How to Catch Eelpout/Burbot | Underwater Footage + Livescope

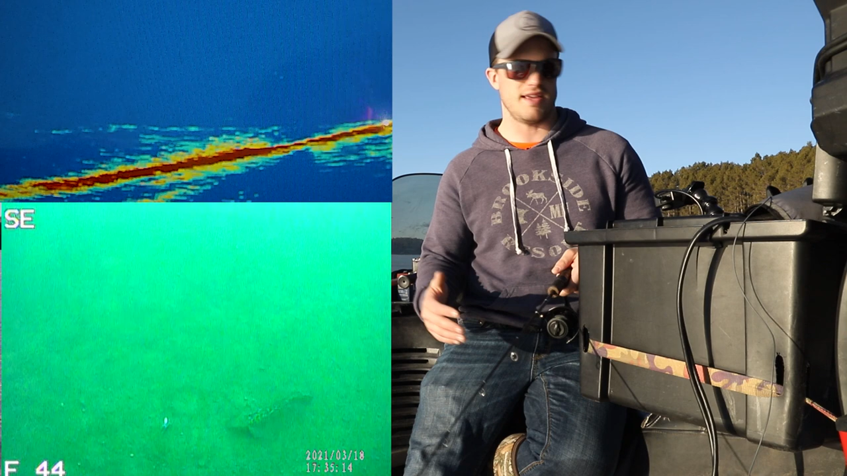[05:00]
I'll kind of show... Oh, never mind. I have a fish coming in. Oh, come on. It doesn't look very big. See if I'll turn and come back around. So there you can see me on the bottom. You can't see anything on the live scope. Probably couldn't even see that fish on the live scope. And as I pull up, you can kind of start to see it there, and I get up a little farther. About when I lose it on the camera, I can see it on the live scope. So that works out actually kind of nicely because I can always have eyes on that fish. It is kind of fun to see both side to side on the comparison, but with this steep of a break and that dead zone, I just don't think we're going to have it happen.
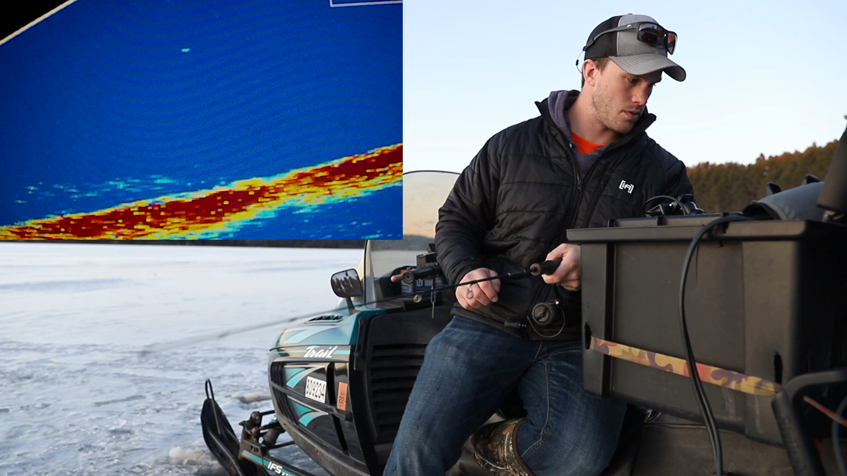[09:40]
Oh, this one looks like it's hot. Coming in hot. Oh, that thing just choked it. Oh, man. That thing came and just smoked it. Oh, that was so fun to watch. That thing was on a mission. Oh, I love this rod.
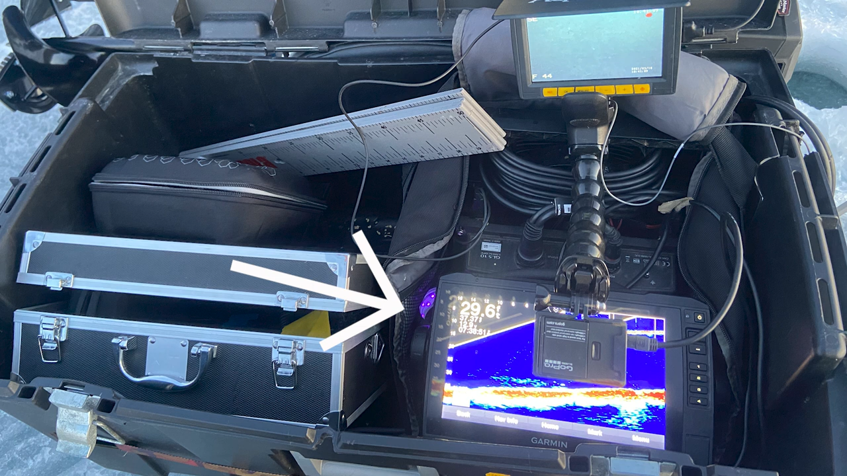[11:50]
I have my LiveScope with my GoPro connected to it, and then above that, I have my underwater camera. I have my camera case, my underwater camera case. Got a lot of stuff going on in here, and it's kind of a mess because I've been bouncing around a lot,
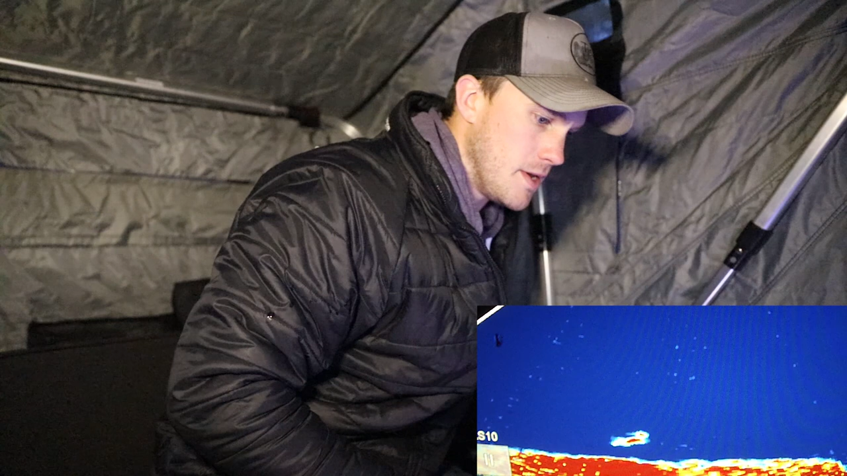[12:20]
Oh, he's on me. Come on. He's circling. Oh, he's going back down. Oh, I'm not even set up yet.
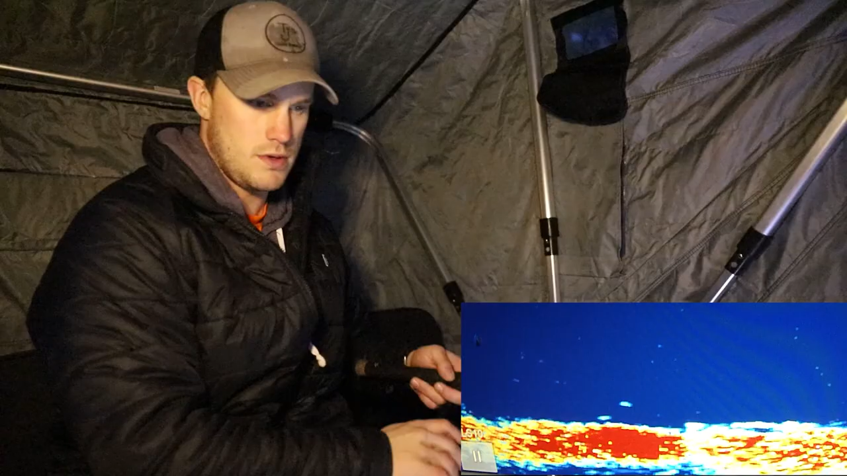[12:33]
There's one. Oh, it's coming in pretty good. Oh. Came right up to it.
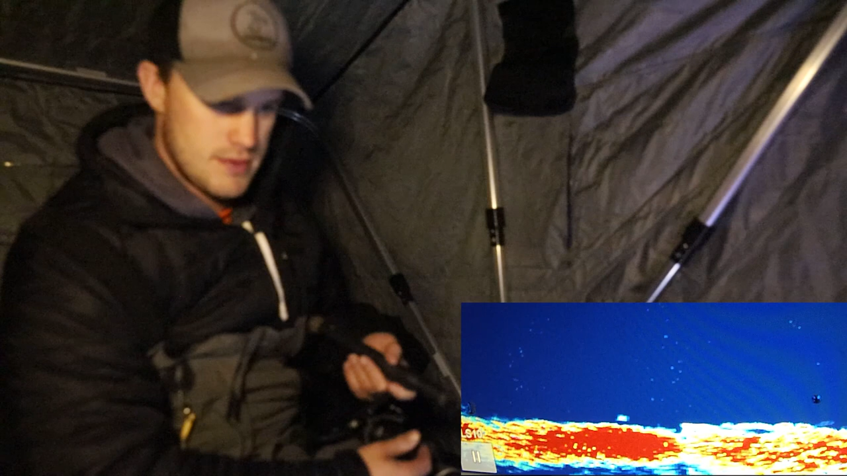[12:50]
There it is.
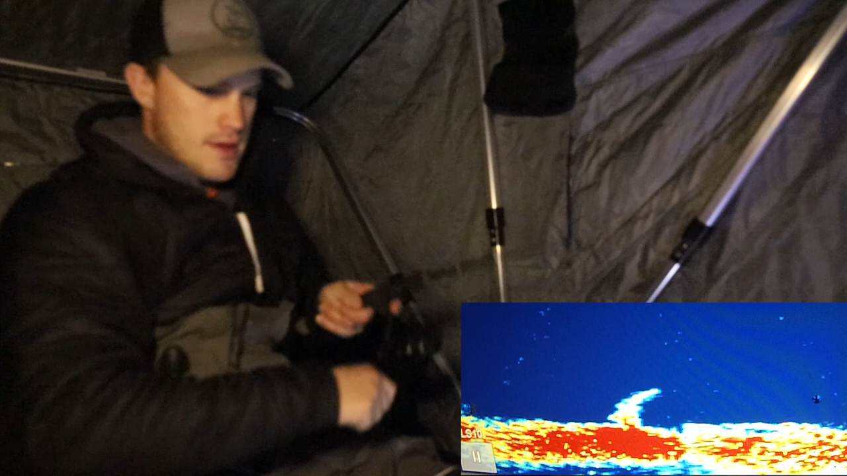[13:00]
That's what it took. I had to just sit that thing on bottom.